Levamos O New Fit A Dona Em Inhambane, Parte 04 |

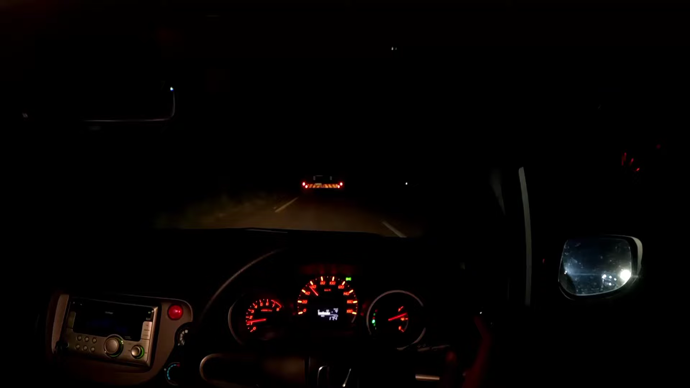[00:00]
Já estamos praticamente em Xai-Xai, ok? Ah, tem espaço aqui para andar. Eu estava a juntar esses carros todos aqui. Estamos em Xai-Xai, a ponte está ali. Um dia o pessoal conversa bem sobre aquela ponte ali. Uma ponte bem histórica. É uma ponte muito importante, ok? Por baixo dela, Rio Limpopo, ok? Um dos maiores que atravessa Moçambique, ok?
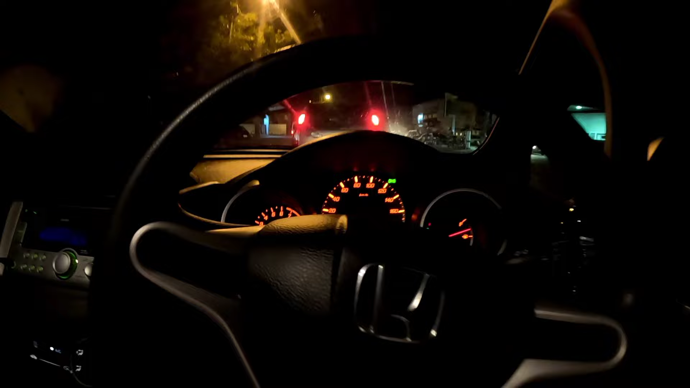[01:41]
Olha o consumo. Esse cara bebeu um quarto de combustível já.
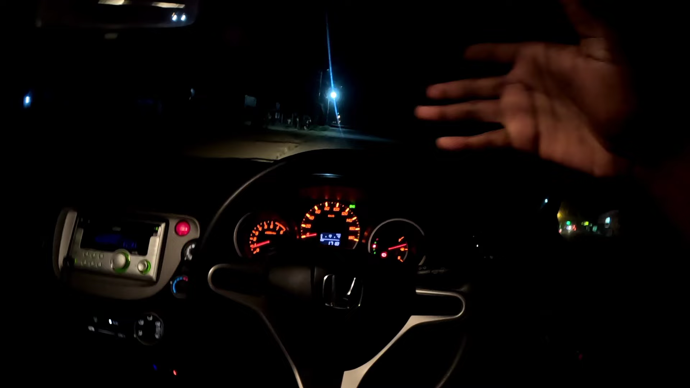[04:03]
que a segunda geração era um pouco mais gastona, isso já tinha percebido. 1,3, mas ele bebe. Ele bebe. Ok? Então queremos dizer que quando ele chegar ao meio tanque, nós estaremos mais ou menos em Zavala. Estando em Zavala, até efetivamente chegarmos em Yambane, este carro poderá estar já lá no último quarto, né?
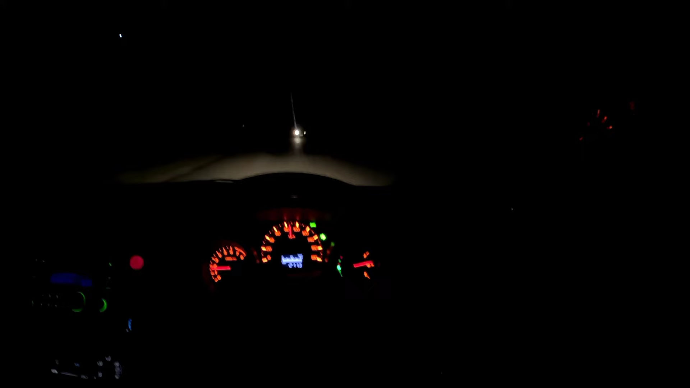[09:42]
Distrito de Majacaze. Ok. Já estamos numa outra vilinha. Temos aqui a descida de Matimulo. Eu me lembro dessa descida, é muito incrível. Será que vamos conseguir fazer a escala, chegar até lá embaixo neste carro, nessa descida? Ok. restrito demais a casa. Vamos continuar aqui a nossa saga. Sobe, sobe, sobe, sobe, sobe.
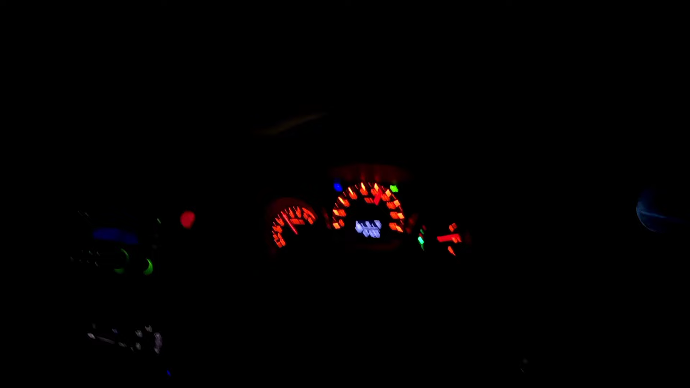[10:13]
E o cara continua a me mentir que está a fazer 17 km por litro. Impossível ele fazer isso.
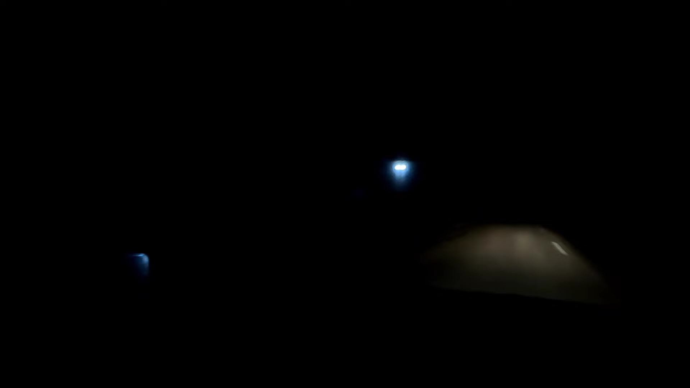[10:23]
O Fit está a acompanhar bem, por sinal. No regresso, a vantagem que teremos é que já saberemos onde é que estão as covas.
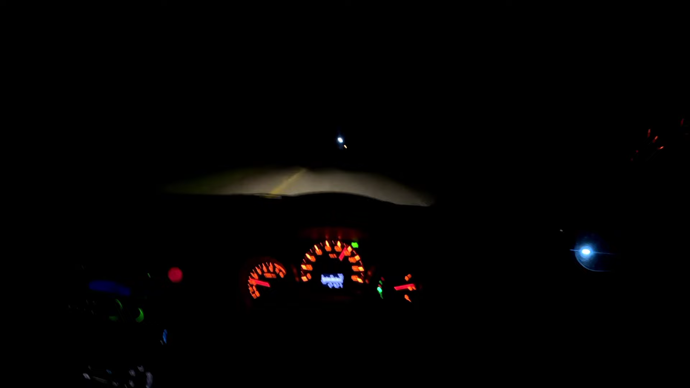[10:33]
As covas é que serão os principais vilões desta viagem. Fora os encandeamentos aqui, as suas continuam a máximos.
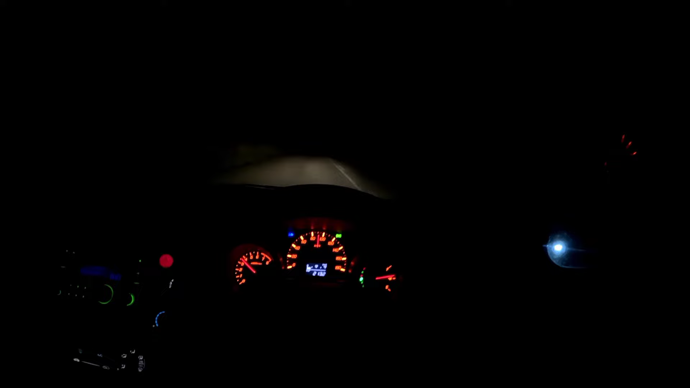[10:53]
O Fit continua ali atrás, numa distância de segurança. E esse carro, quando colocamos médios, ele vem no chão, no chão, no chão mesmo. No chão, no chão, no chão mesmo. Chão, chão, chão mesmo. 80 km por hora. Acho que estamos a chegar numa vilinha aqui. Ok.